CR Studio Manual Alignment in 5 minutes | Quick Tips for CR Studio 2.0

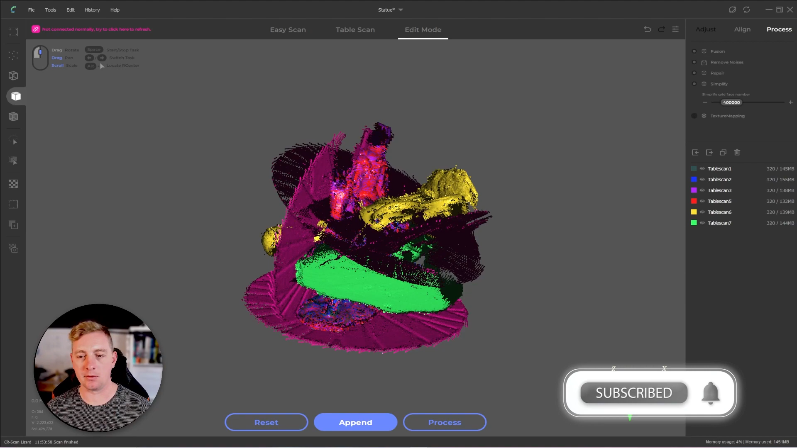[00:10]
Hi everyone, this is a quick tip video on how to do manual alignment in either CR Studio or JM Studio. Depending which software you're using, technically they're both the same so it's going to work in both cases. Anyway, let's get into it. Here I have a scan of a little statue but we can see there's some issues.
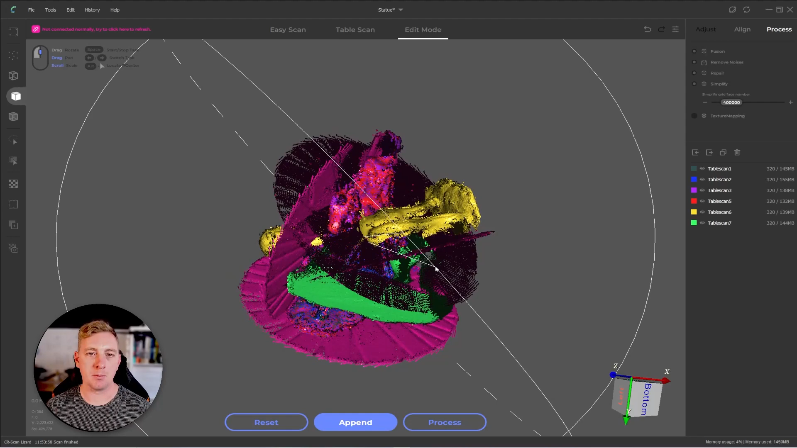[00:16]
So what's happened is I've done the automatic alignment and it's done a pretty good job but it looks like there are a couple of mismatches. First thing I like to do is just hide the visibility on all my layers by clicking on the little eye icon except for the first one and then going through each one and just turning them back on to find which ones are the problem.
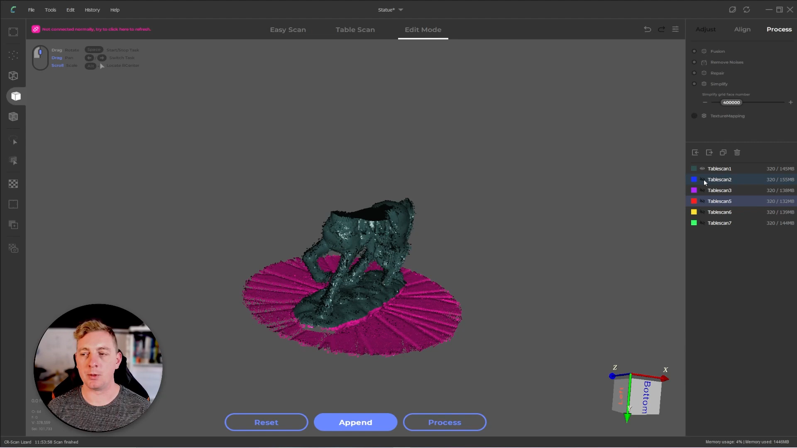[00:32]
So click on table scan one, same's fine. Three, same's fine.
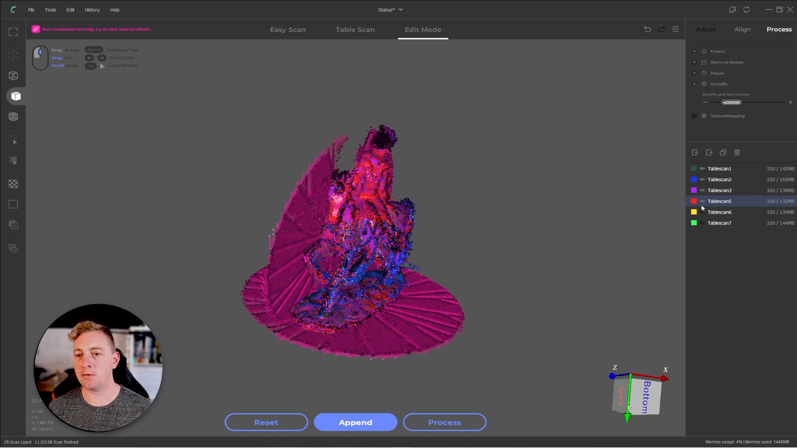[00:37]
Five, same's fine. Six, okay. Obviously we have an issue of six and seven. Again, we have an issue of seven.
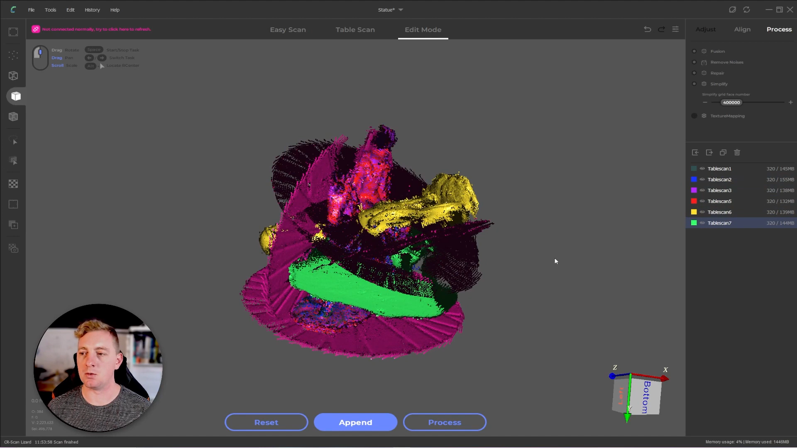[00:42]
The next thing I'll do is hide the visibility on the three that were fine except for my table scan one. Reason being is I always like to have a base model that is kind of like what everything aligns to and to make things simple. I'm just going to make that my first layer. So that's table scan one is like my base mesh. Everything aligns to that point.
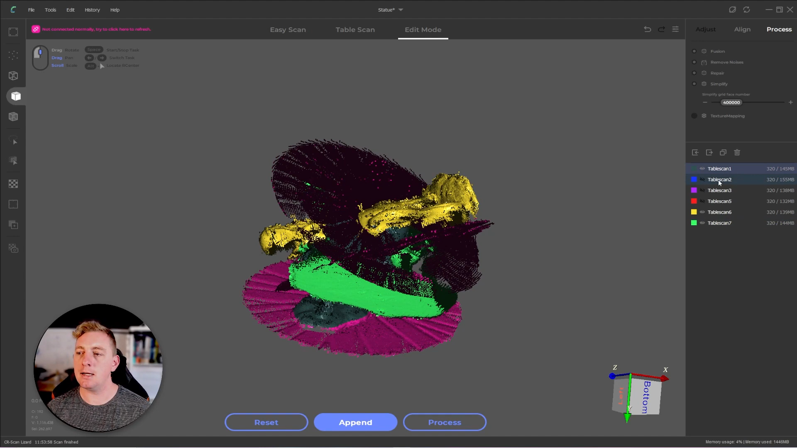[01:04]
So I can hide two, three and five and leave six and seven. I'm going to hide seven as well because I always just want to work with two layers just to simplify things and not make things confusing. I have table scan one and table scan six. Again, to make things a little simple for myself, I'm going to go over to here and enable transform operator and also make sure my table scan six. What I'm going to do is move it out of the way a bit and then sort of rotate the alignment just so it helps me visualize things a bit more.
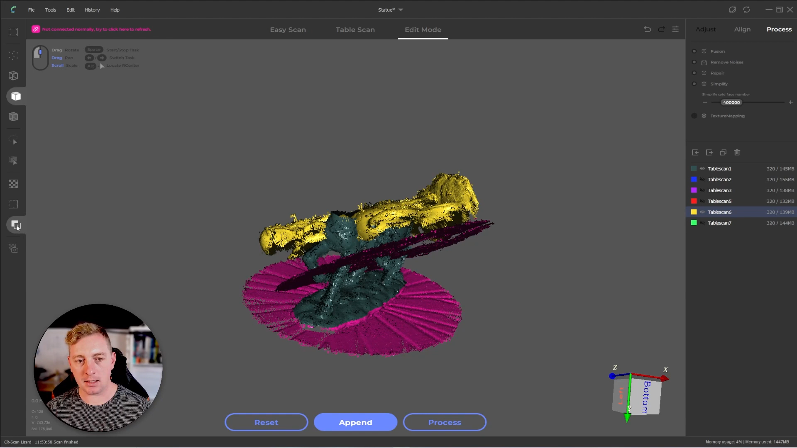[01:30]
Making sure the enable transform form is selected, hold down alt middle mouse and just move this out of the way. And then again, hold down alt left click and just kind of rotate
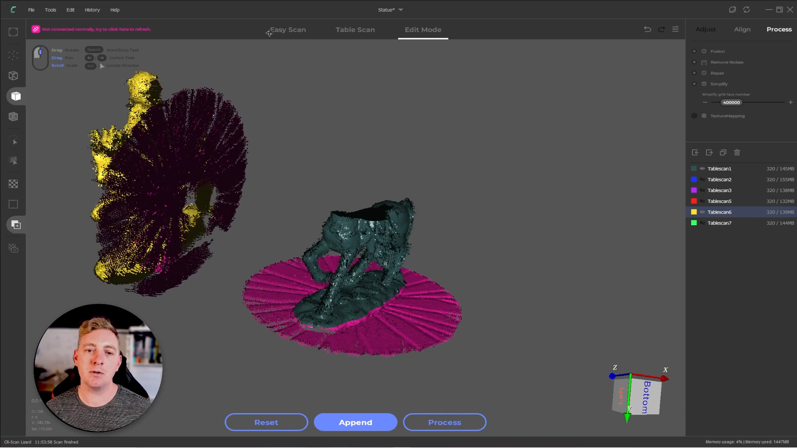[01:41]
that around until it's roughly in the same spot or the correct spot. Doesn't have to be exact.
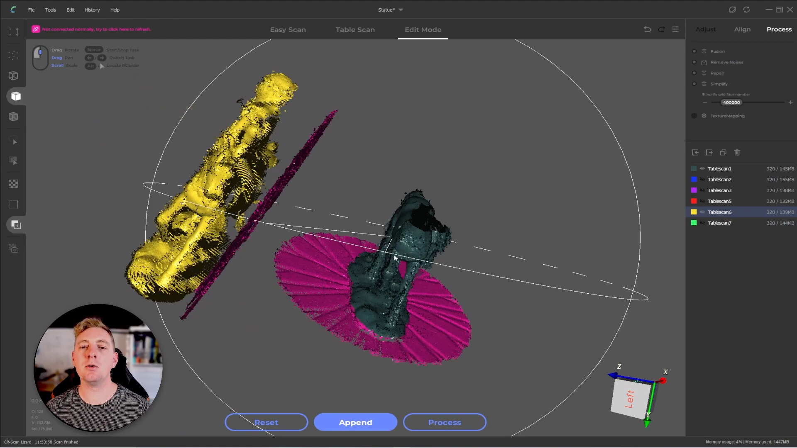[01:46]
It just makes it a little easier to align things in the next step. Next, we disable the transform operator just to make sure we don't accidentally move things and we go over to the align tab and here we can select the layer we want to assign everything to. It's a little weird with the wording. It says select the model to align and then drag one item to align. I think it should say select the model to align two, which in our case is going to be table scan one. We always pick something as the base that everything goes to. So table scan one is going to drag into this position.
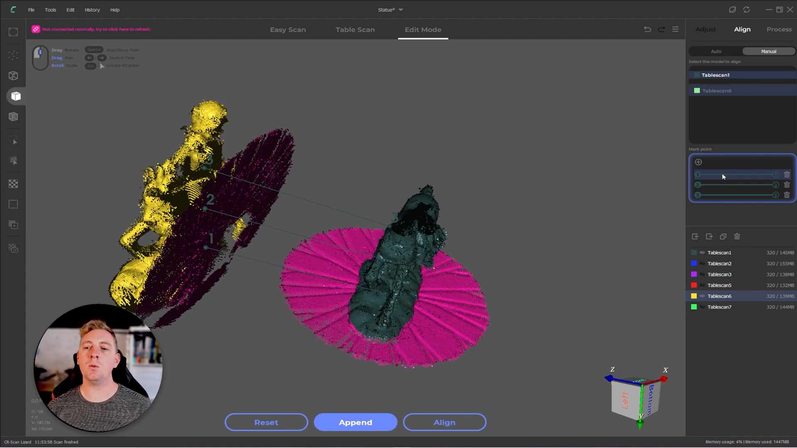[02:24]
And the next stage is we click on the plus icon and that's going to add three references with these references. You want to work around the model in kind of a triangle fashion. So you might pick a point here, here and here. So you kind of have this triangle that roughly covers the body of the model you're trying to align. You don't want to pick three things right next to each other because it's not giving it enough information to align things to. And you don't have to pick the points specifically, like a hundred percent accurate between the two layers. Just close enough. It'll figure out the rest. It's pretty smart.
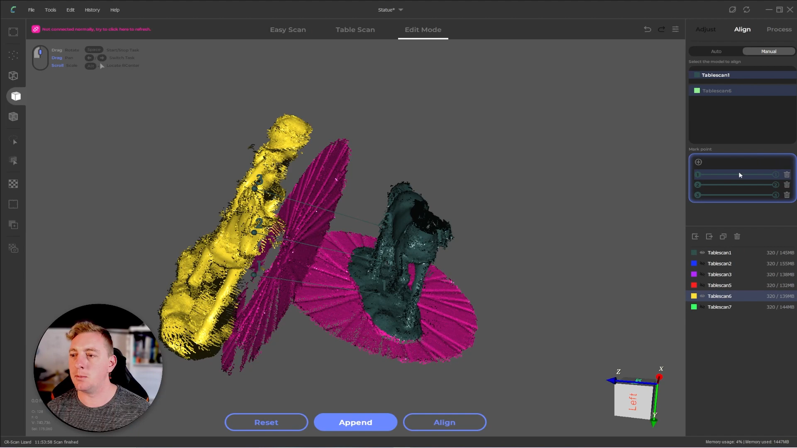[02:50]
So we're going to pick on our first reference and we're going to just pick something on the front here. So you right click and you can see it's dropped. It's kind of picked some weird colors. So it's not that great, but it's picked. I've selected the front here and I'm going to roughly select the front on the other layer. Now we pick the second reference. We're going to pick somewhere near the front hoof and we're going to pick somewhere near the front hoof.
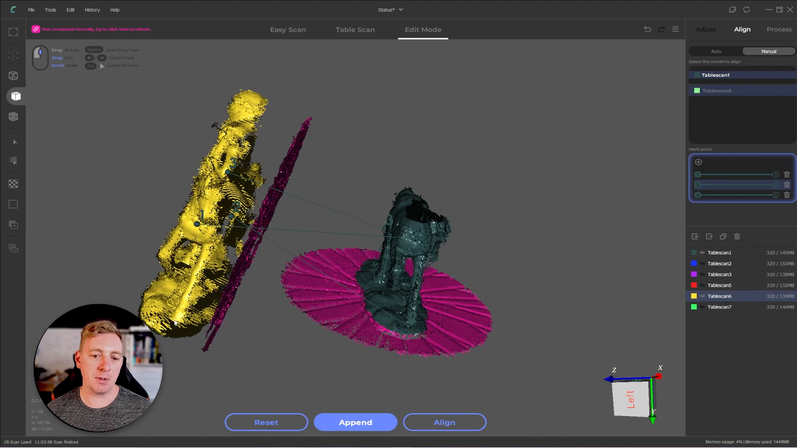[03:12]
So you're just picking and matching.
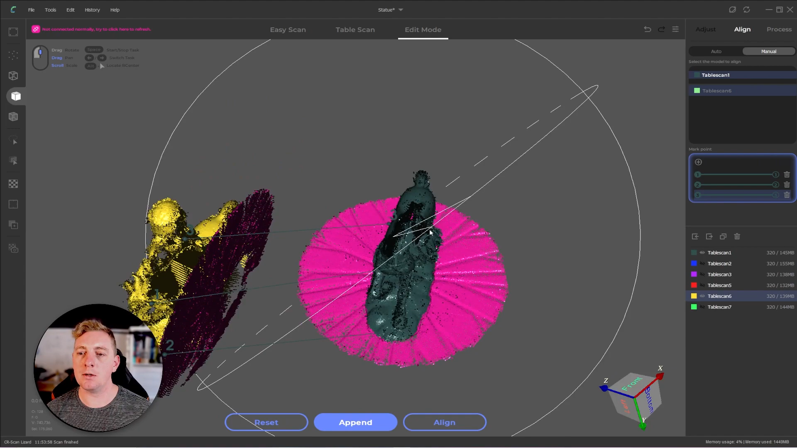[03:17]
And then the third point, we want it to be probably say the tail and the top of the tail.
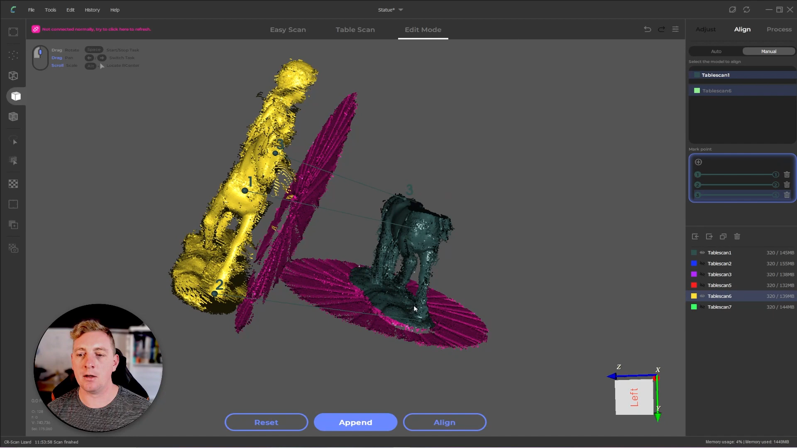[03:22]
So we got this kind of one, two, three triangle formation.
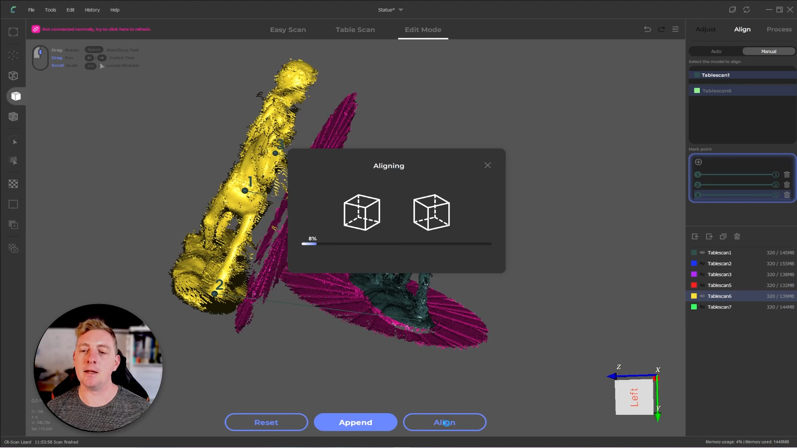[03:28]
All that's left to do now is click on align and give us some time to think, which it should do pretty quickly, depending on your specifications. There we are.
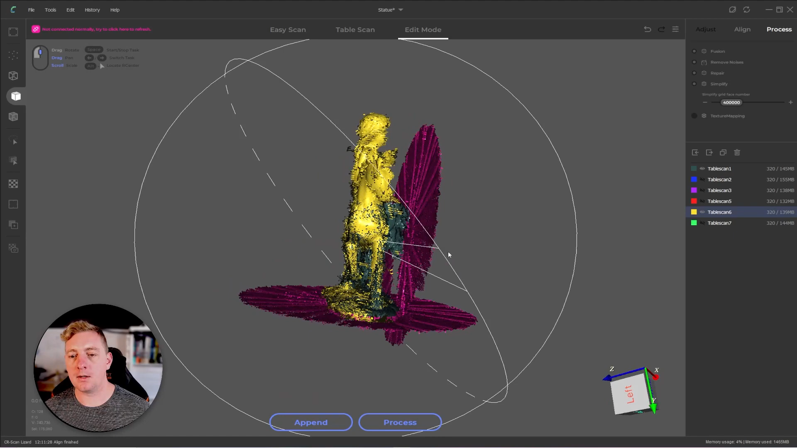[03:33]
We can see that is pretty good. And if we just turn off the layer and bring it back on, we can see it's done a pretty good job.
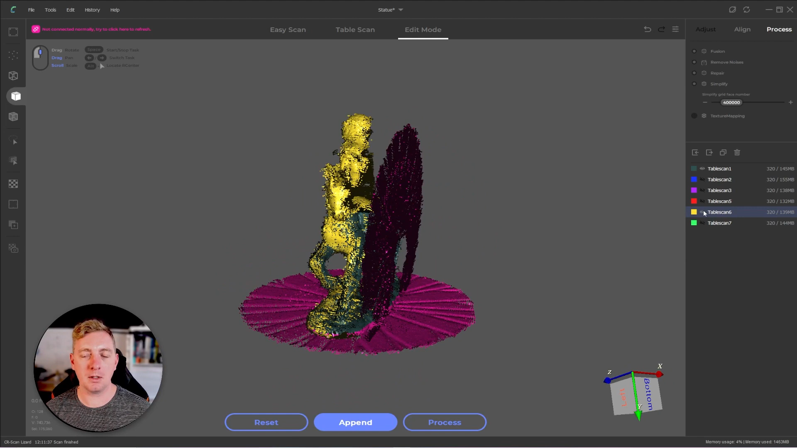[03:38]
So that's six done. We're going to repeat the process for table scan seven.
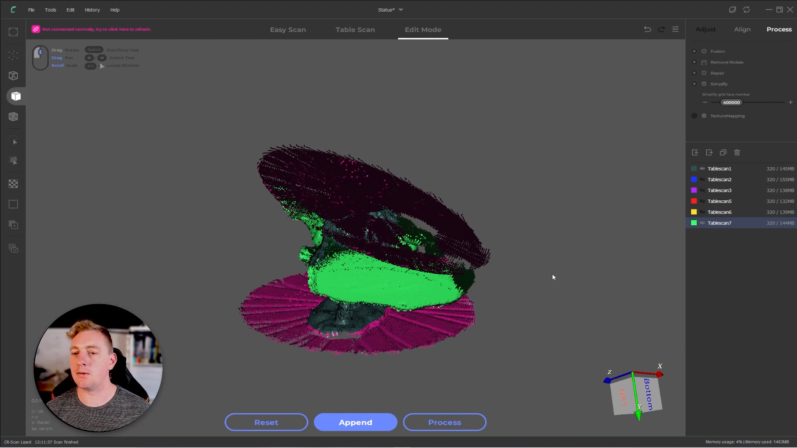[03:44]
And I'll go through this a bit quicker this time, enable transform operator, hold down alt,
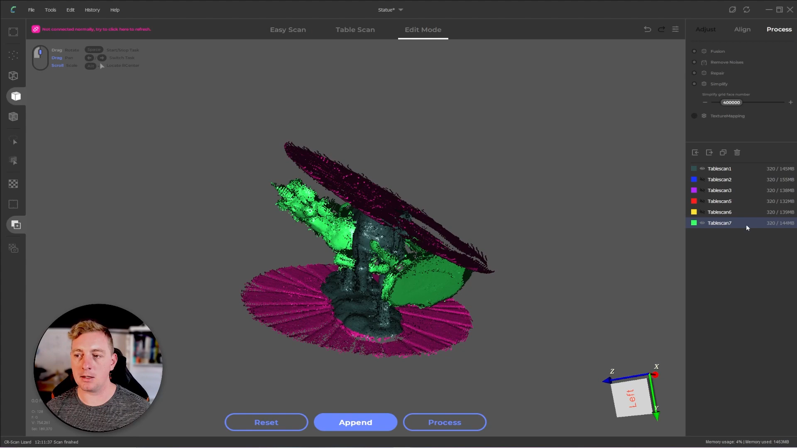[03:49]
making sure our layer is selected that we're moving, hold down alt, middle mouse, move out of the way, hold down alt, left mouse. And just kind of, this can be a little tricky sometimes, but just kind of get it roughly the right spot,
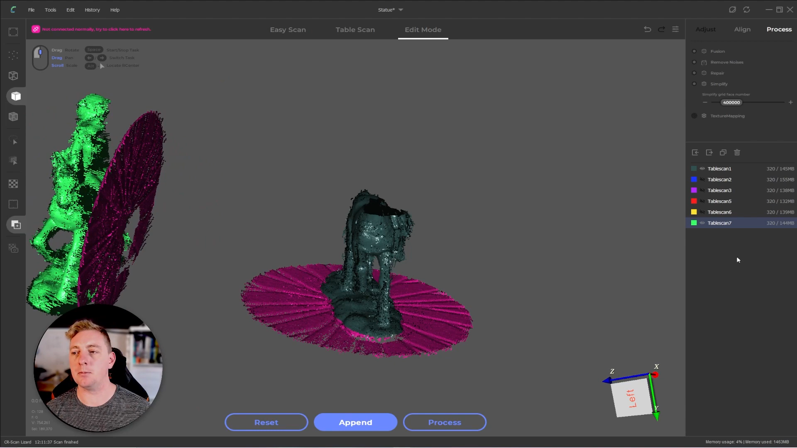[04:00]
disable transform operator, go back to the align tab, making sure our table scan one is the base layer. It's moving our layers to click on the plus icon.
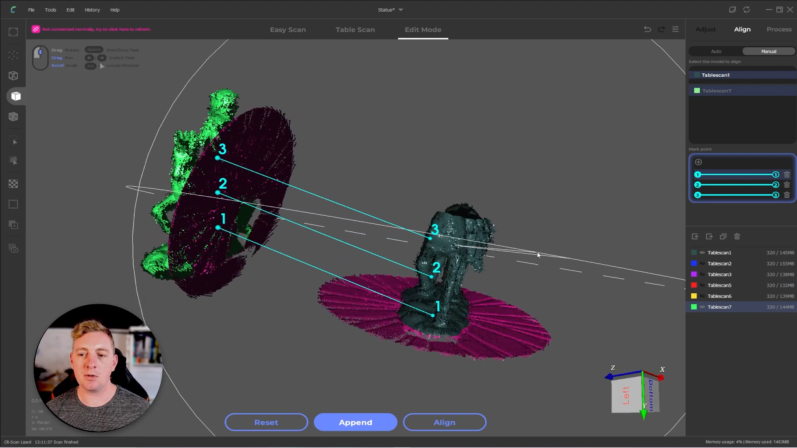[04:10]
Our first reference point, we're just going to do the same three points because it works so well on the first time. So on the front of the model, on the front of the model,